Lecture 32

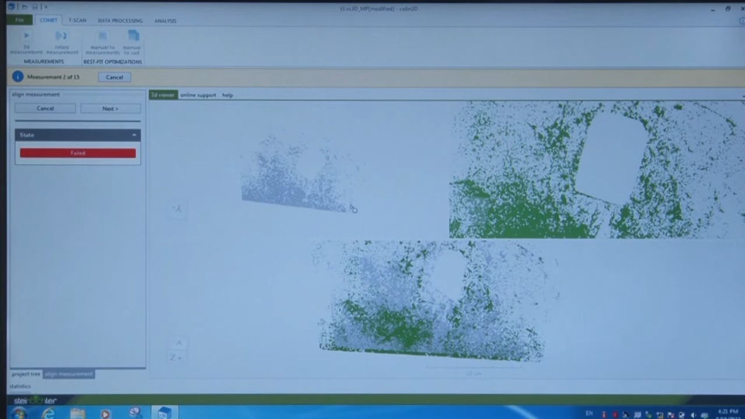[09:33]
So that means when it is trying to merge the initial and the recent scan, it is not able to merge.
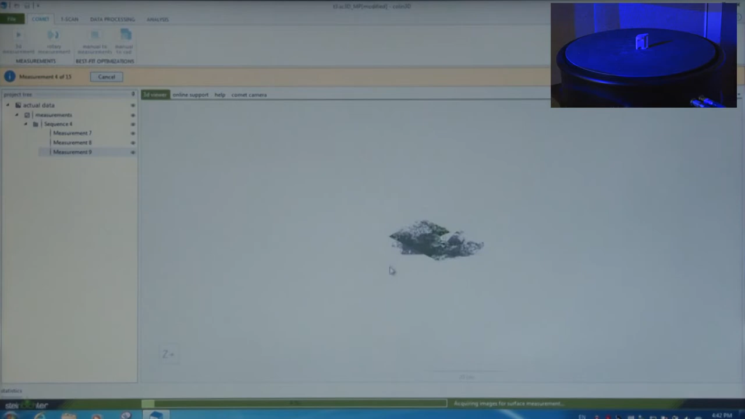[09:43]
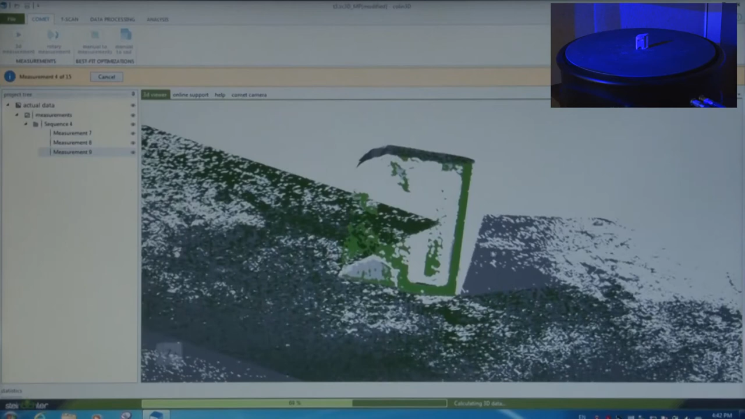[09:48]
So the scanning is happening now. When the scanner is started, it has started scanning now the object. So it is trying to connect the frames, the previous one and the recent one. It is trying, it keeps on trying to align and capture the data simultaneously.
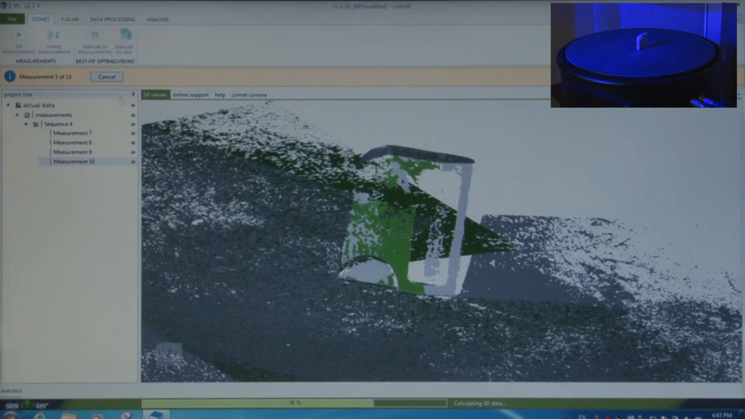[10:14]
So 5 out of 15 measurements are completed.
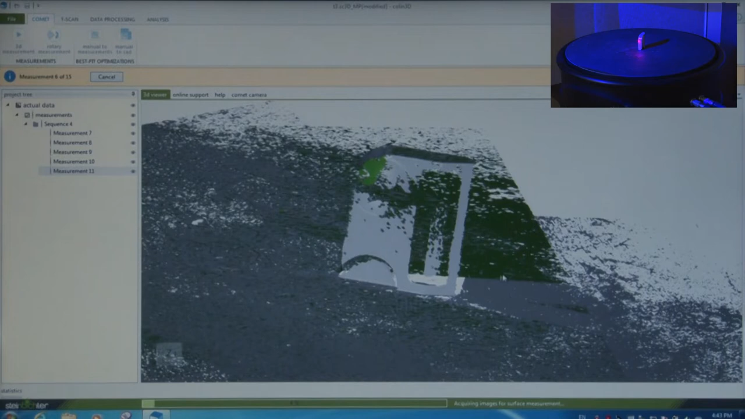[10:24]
Now, data acquisition, data alignment, mass generation were the steps. So acquisition and alignment is going on hand in hand. Manual alignment is almost going on. We can also do some more detailed alignment after the data acquisition
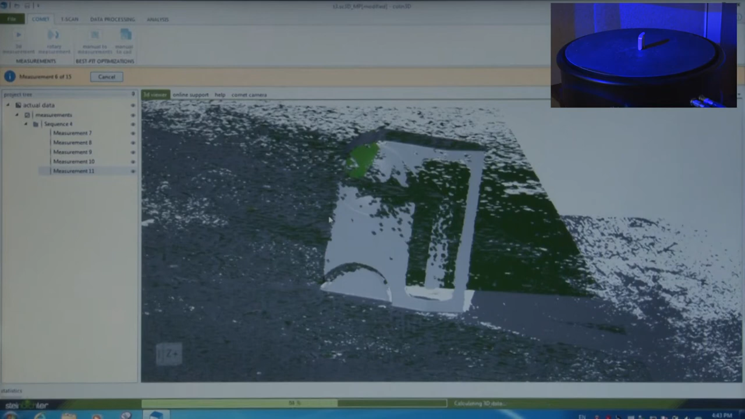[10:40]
is completed when all the scanning happens throughout. So as we discussed, the 3D scanner's main purpose is to turn a physical object into digital ones.
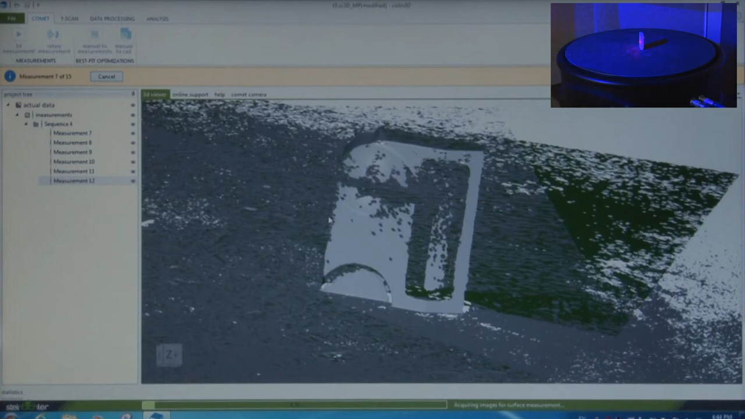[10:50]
The scanner gathers, records data on the precise size and shape of the object. So it is important for digital manufacturing and it is
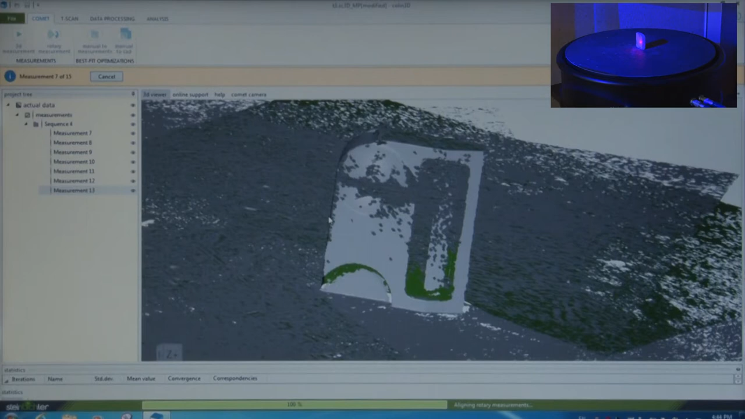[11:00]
crucial for the recent industrial revolution that we have.
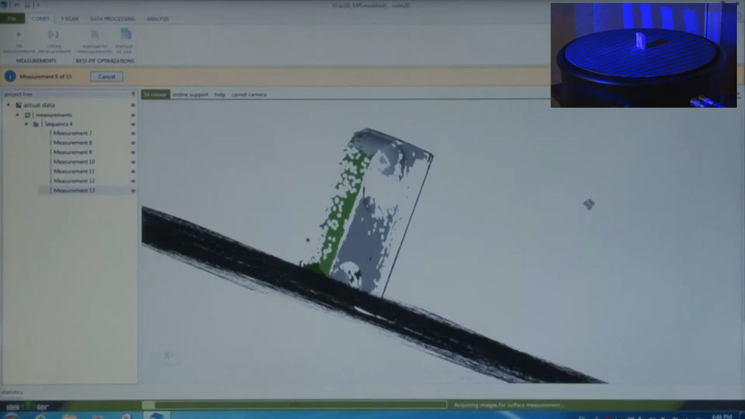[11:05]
So the scanner that we're using here uses blue light to capture the image of the physical object.
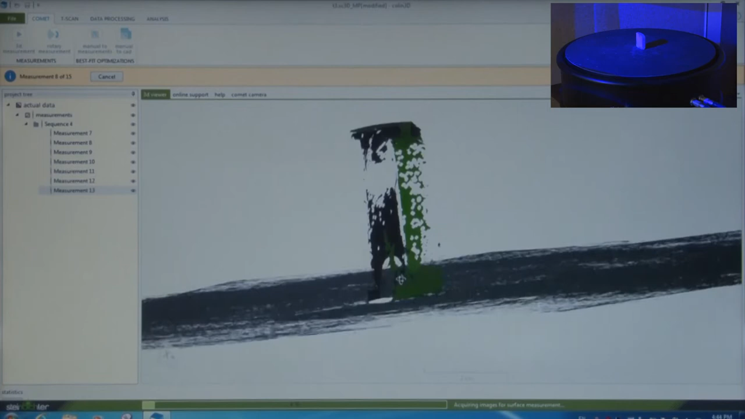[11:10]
So we can see while the scanning is going on, we can see the number of scans it has taken.
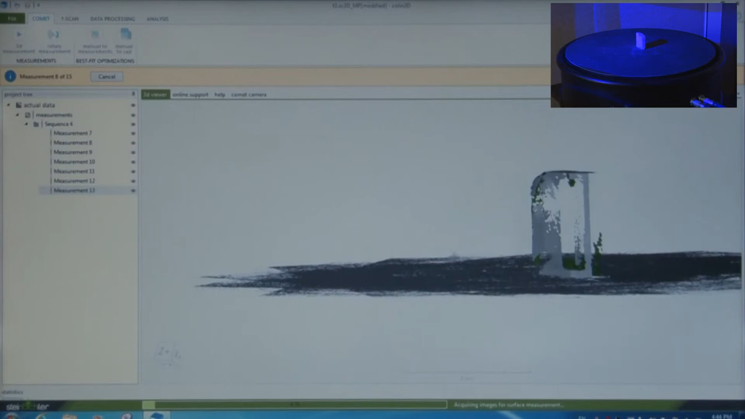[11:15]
You can see the area down there, the different rectangles are being built. So it is the rotary table surface area.
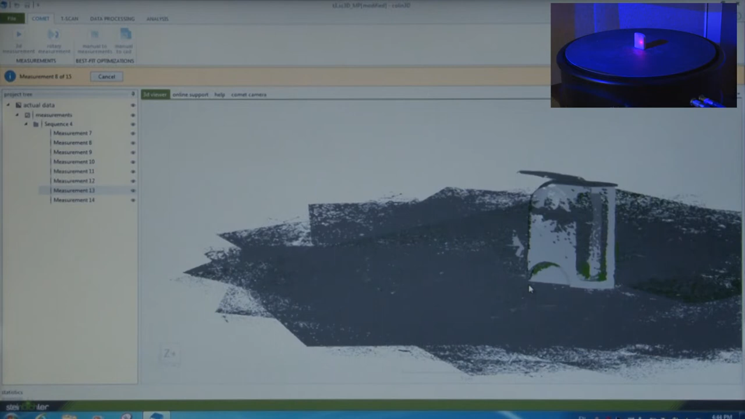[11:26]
So modifying product designs can increase its value. 3D scanner is a great tool to use this. So in this case, we can keep on doing pan and we can keep on zooming in, zoom out when the scanning is going on. So I just wish you to see the real-time data and real-time data collection. So I am not pausing the video. So 14 readings, not 14, 9 readings has now been taken out of the 15.
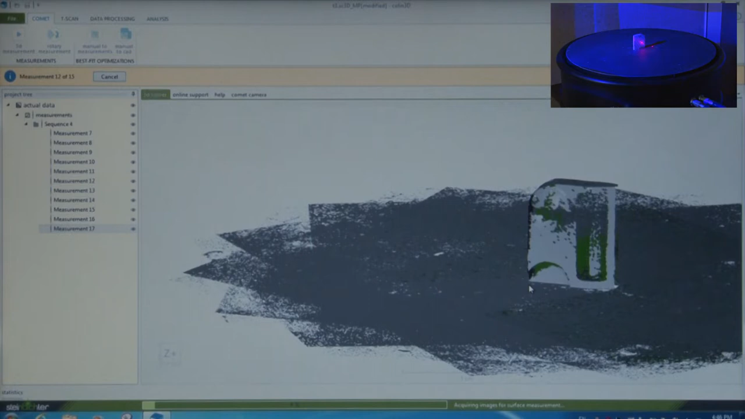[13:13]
So depending upon the resolution of the camera, each line is scanned that comprises of several dots that will be spaced apart by a specific pitch distance. But these scan data are combined using the triangulation method, that is the principle of the operation of the scanner. So it brings it into the common reference system, that is what we call as alignment. So this is how it applies to the digital models which are developed by the 3D printing. So now we are very close, 13th measurement of the 15th is taken now.
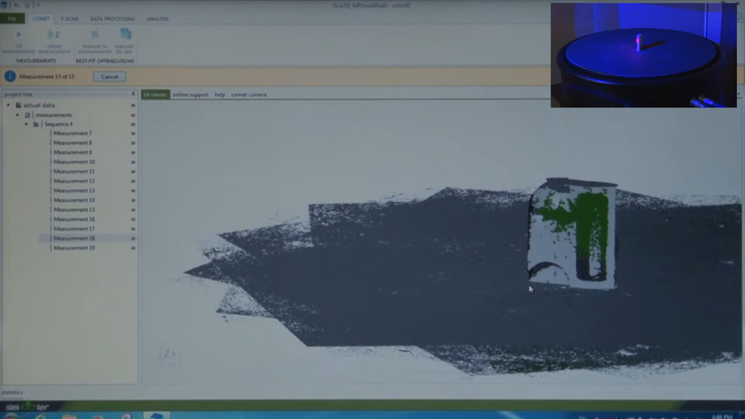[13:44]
The technique or the principle is triangulation method, but 3D scanner project a series of linear light patterns only. The fringes are always linear. That is why triangulation method comes. So the angle, the distance of the object from the scanner, which is generally 750 mm, that is the recommended distance, that is known as the field of view, is set accordingly.
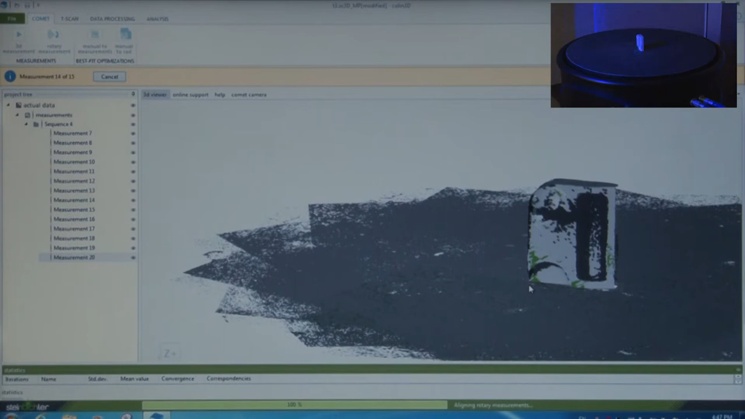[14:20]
figure out how far the object or the item or the specific surface or the point is from the scanner.
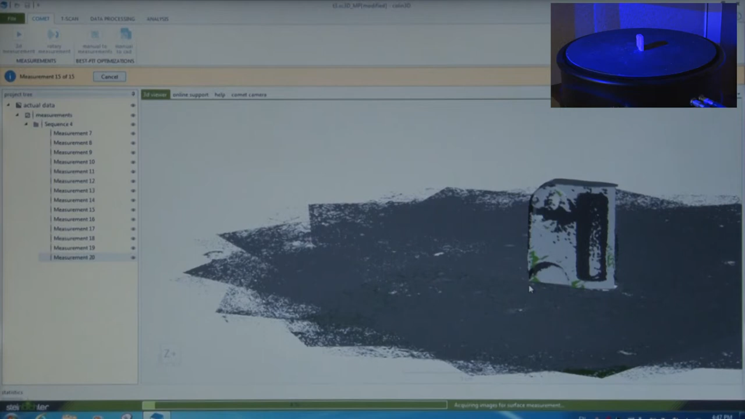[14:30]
So the data from the fringe images is then recorded by the scanner's camera in a single measurement.
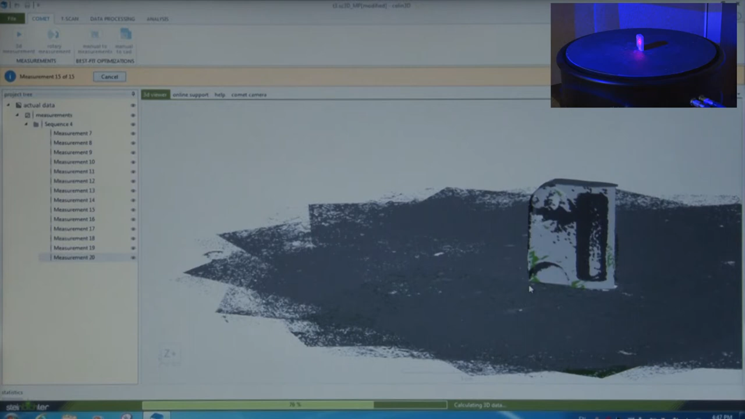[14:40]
So now 15th measurement is going on.
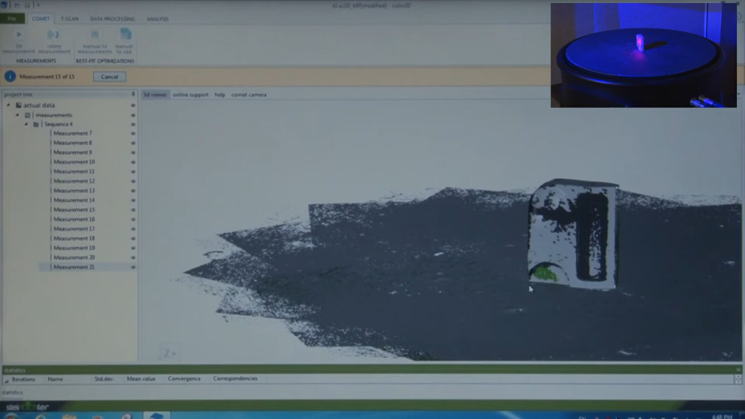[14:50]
So the status bar, the yellow status bar up there is showing that 15th measure that is going on.
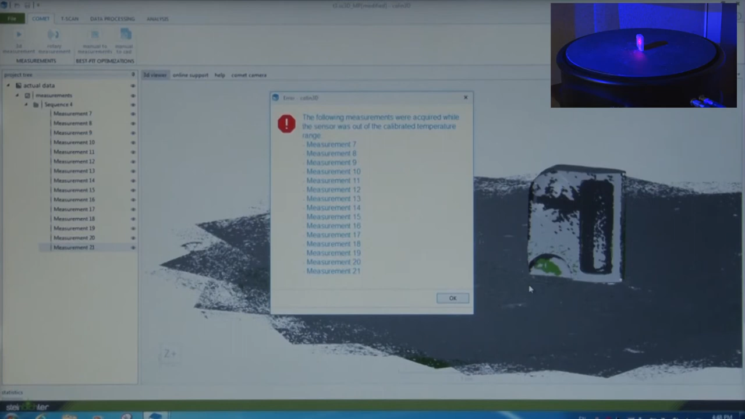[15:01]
Now it is completed, yes. It is showing the following measurements were acquired while the sensor were out.
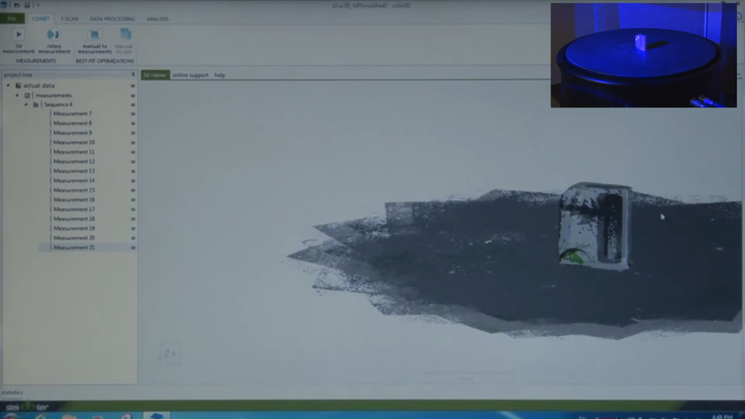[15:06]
So at certain points you can see the data is missed.
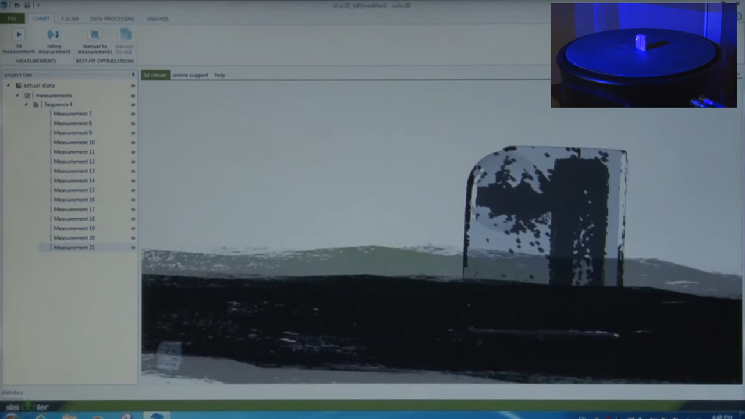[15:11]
Wherever you see green color, it is correct. Otherwise, we have to align it properly.
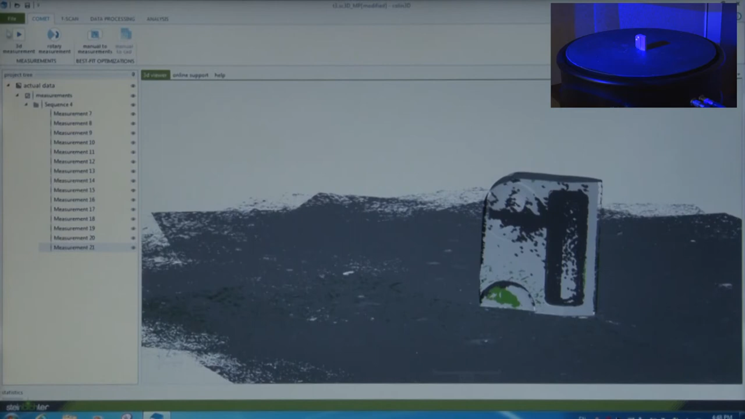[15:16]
So let us process the data. There is a data processing bar up there. We click that data processing bar.
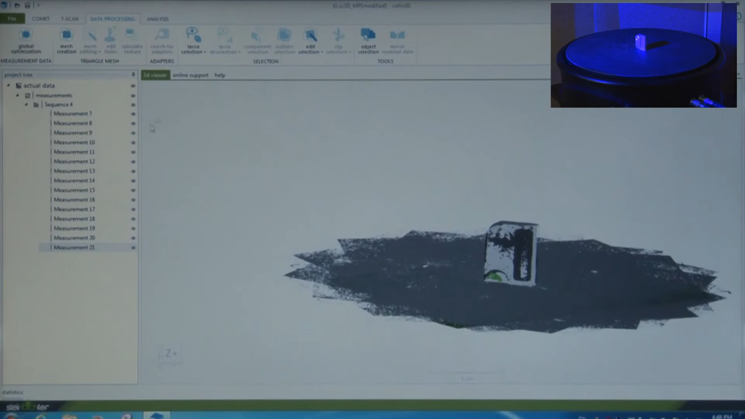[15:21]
Menu bar, we have various tools here. In the selection tab, we have lasso tool.
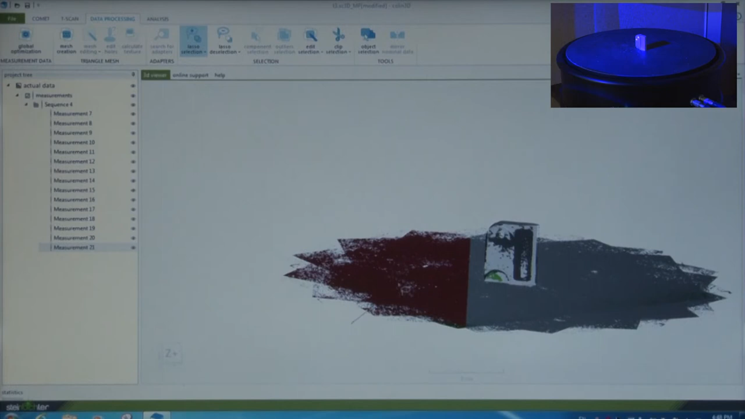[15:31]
Lasso tools means we can cut using this tool the non-required or unwanted area.
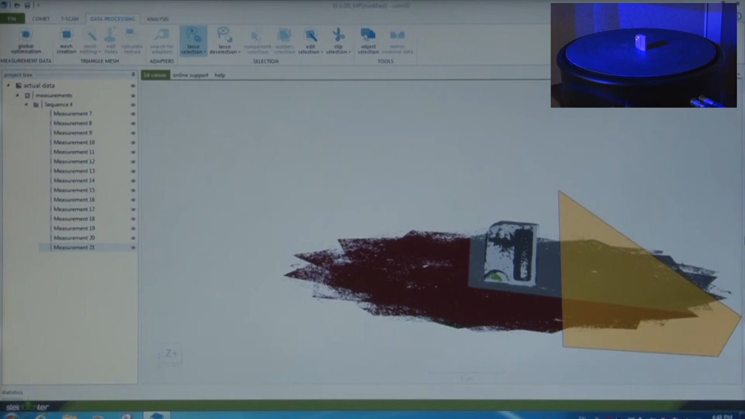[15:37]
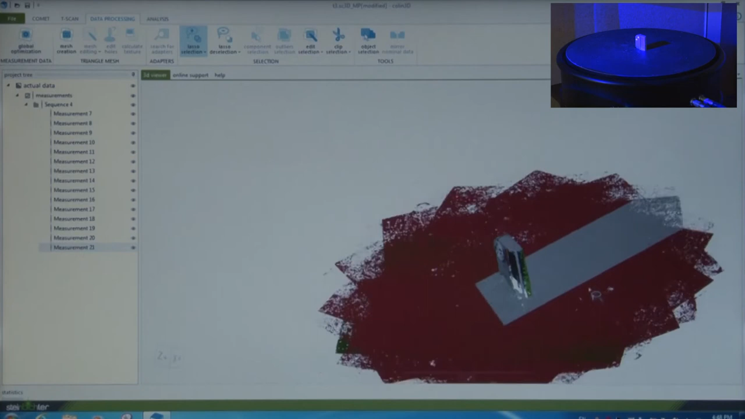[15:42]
So we definitely should delete the points which are not required, otherwise the file size will be so heavy that it won't be easy to handle it.
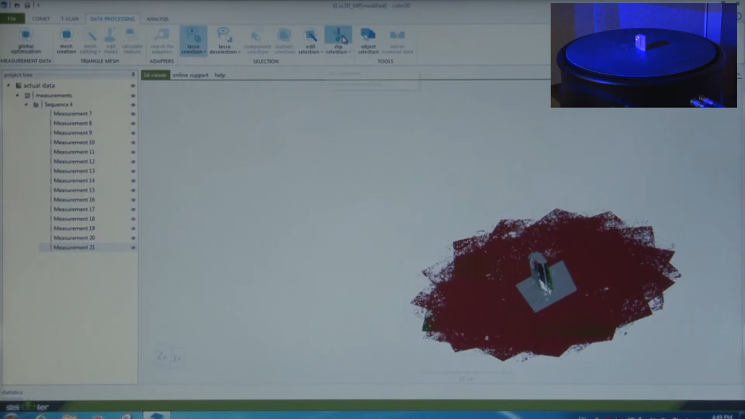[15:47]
So we select this and try to clip everything using clip
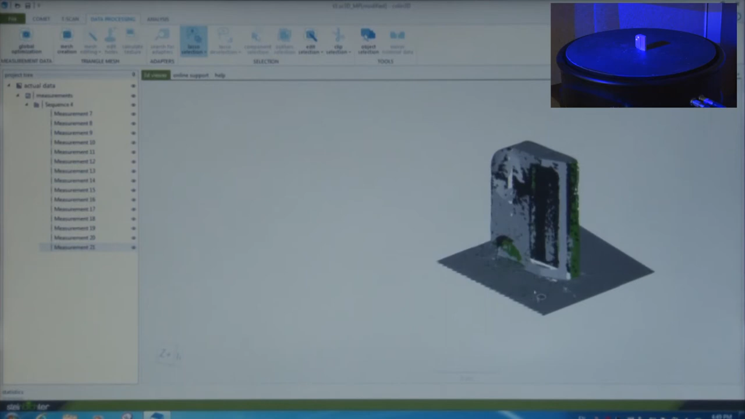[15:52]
tool that is given in the selection tab. So it is a clearer data, so we can still clip using lesser tool and then clip